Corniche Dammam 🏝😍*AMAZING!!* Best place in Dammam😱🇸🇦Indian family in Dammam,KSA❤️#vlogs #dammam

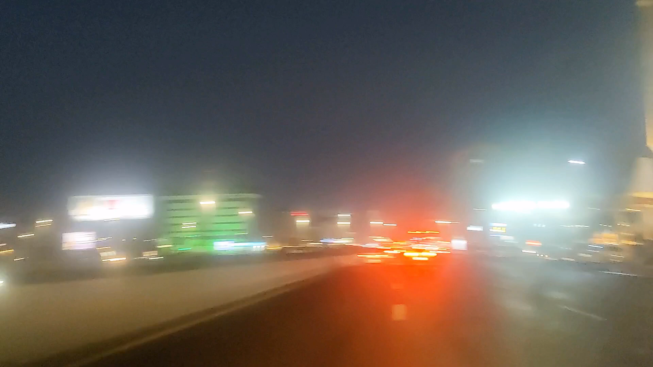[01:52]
तो फ्रेंड्स, अभी हम लोग ऑलमोस्ट पहुंच गए हैं। अभी टाइम हो रहा है 5:17 और अंधेरा देखो कितना हो गया है।